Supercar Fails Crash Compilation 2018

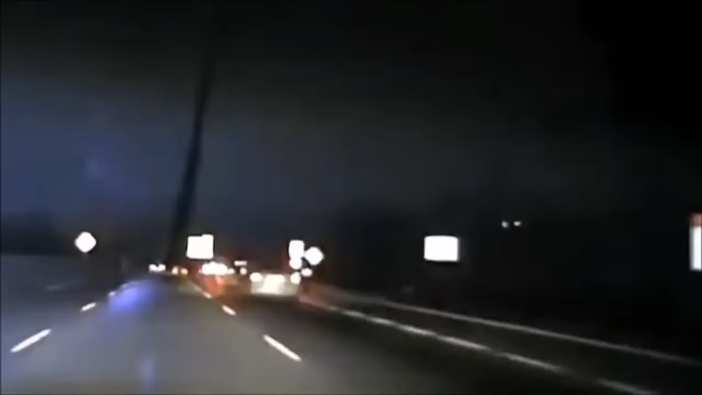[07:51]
Okay, hold traffic. I can't see a tag. It's obstructed.